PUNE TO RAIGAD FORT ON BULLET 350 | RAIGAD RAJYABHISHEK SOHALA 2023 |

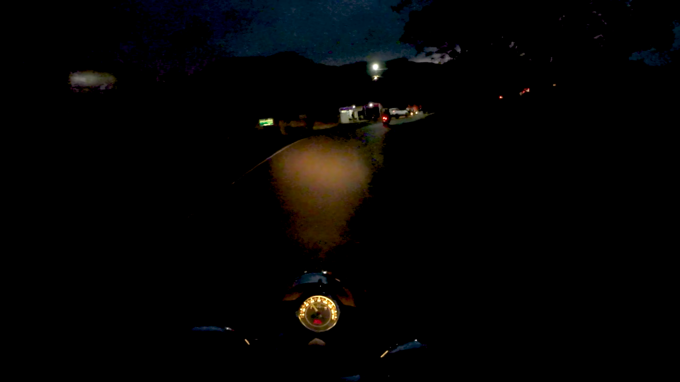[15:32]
देख सकते हो भाई बहुत ज़्यादा मोड़नी पड़ती है गाड़ी टर्न्स पे। और देखो भाई माउंटेन टिप्स कैसे लग रही भाई, 1, 2, 3, 4, 5 माउंटेन टिप्स है उस साइड पे, और बस रास्ते यहाँ से वहाँ घूम रहे हैं।
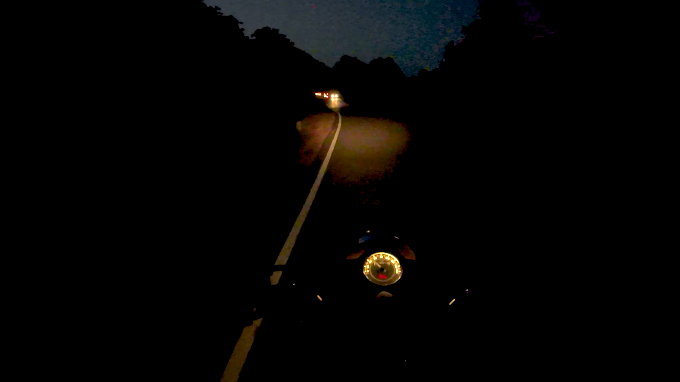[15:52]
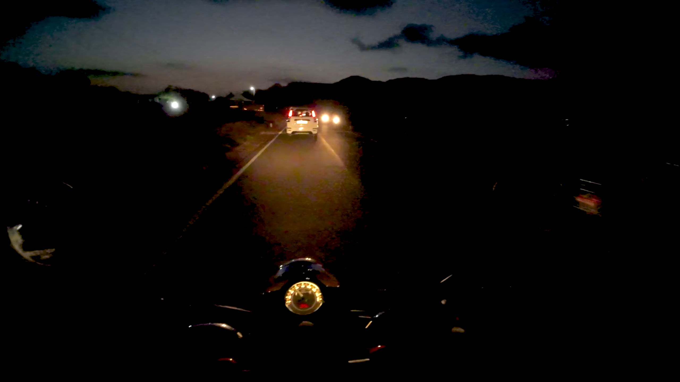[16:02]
देखो भाई कितने कीड़े है भाई, ऐसा लगता है भाई आंग में घुस जाएंगे।
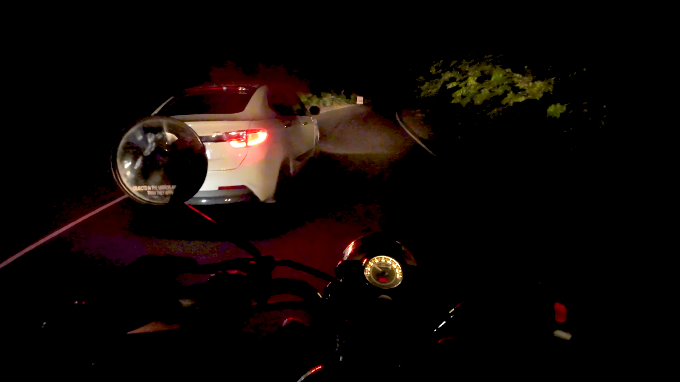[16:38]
चलो आगे तो चेक कर जाते हैं हम, ओवरटेक करके हमारी गाड़ी ज़रा तेज़ है, हम तेज़ी से निकल जाएंगे।
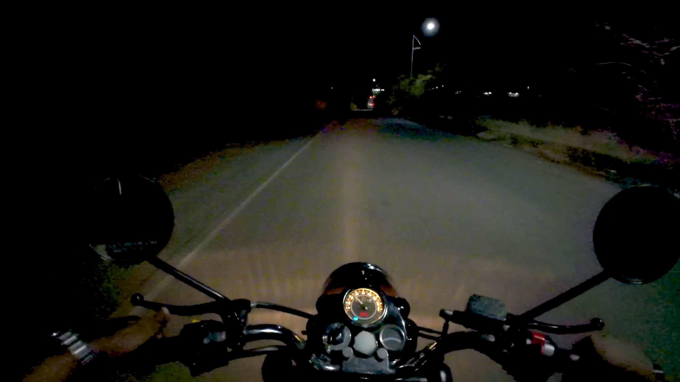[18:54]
जहाँ हमने खाना खाया था वहीं से टर्न था, तो वहीं से अभी टर्न ले लिया है, और इस रास्ते पर लग चुके हैं,
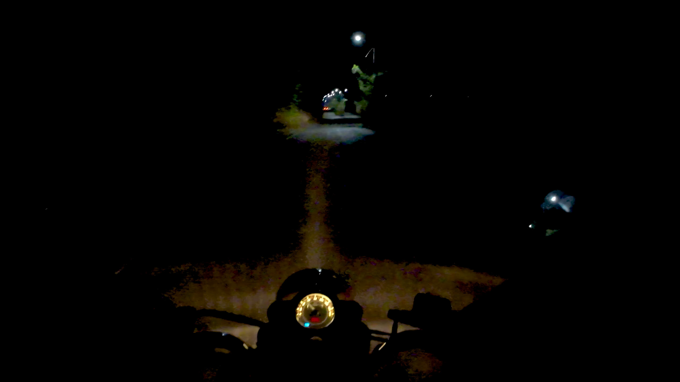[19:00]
बहुत सारी फैक्ट्री है इस रास्ते पर, तो थोड़ा बहुत ख़राब रास्ता तो है भाई, इतना अच्छा रास्ता नहीं है यहाँ पे, वो थार जो जा रही है आगे उसके पीछे पीछे ही हम जा रहे
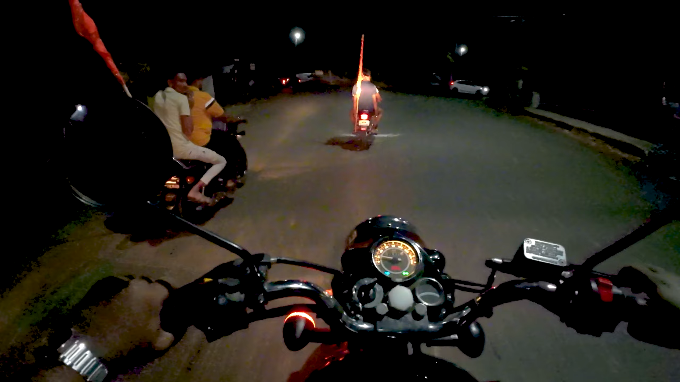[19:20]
अभी बहुत सारे लोग गाड़ियाँ झंडे दिखना चालू हो गए यहाँ से, छोटा ही रास्ता दिख रहा है पिछले बार की तरह।
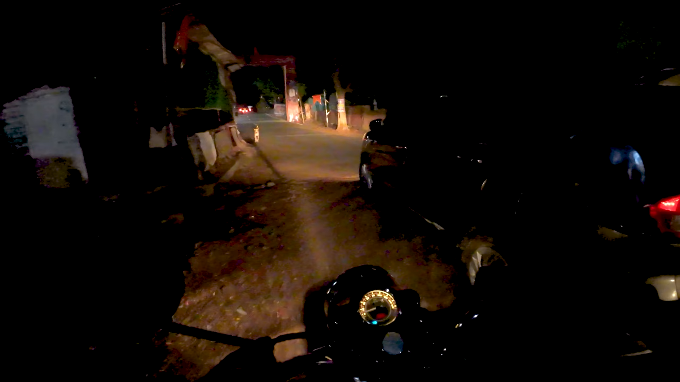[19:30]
यहाँ से भाई प्राइवेट है, 30 किलोमीटर जाना है यहाँ से,
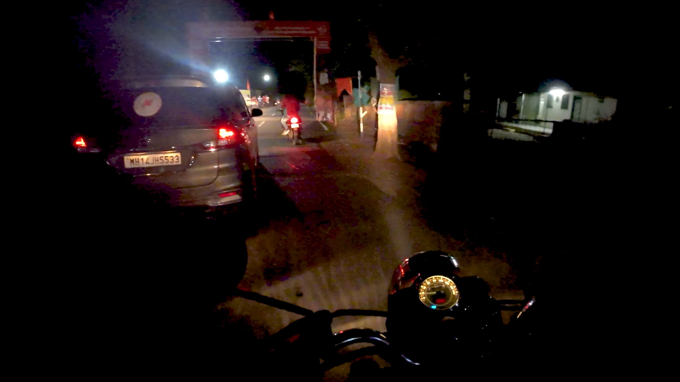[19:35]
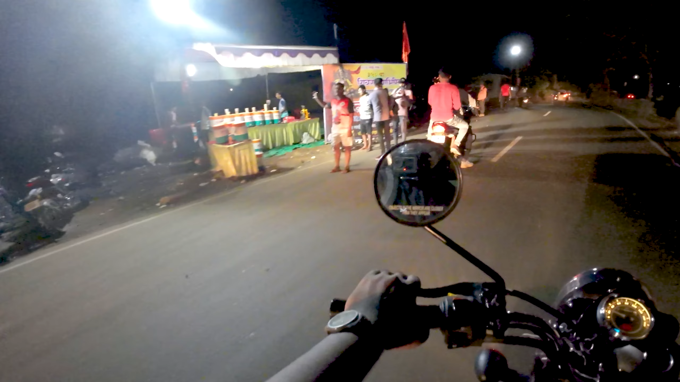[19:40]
पानी की सोई की गई है यहाँ पे भाई, थोड़ा पानी भी पी लेते हैं, भर के लेके जा रहे सबके लिए है यहाँ पे।